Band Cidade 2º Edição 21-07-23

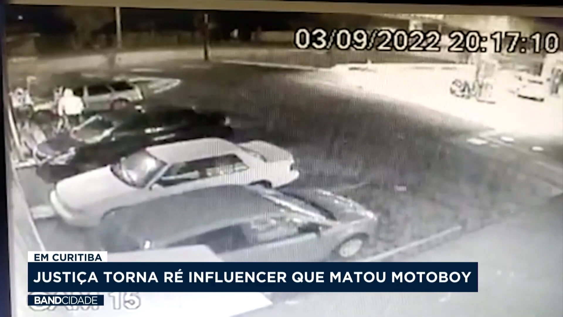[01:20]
de 36 anos. Foi em setembro de 2022. Após a colisão, a influencer fugiu sem prestar socorro.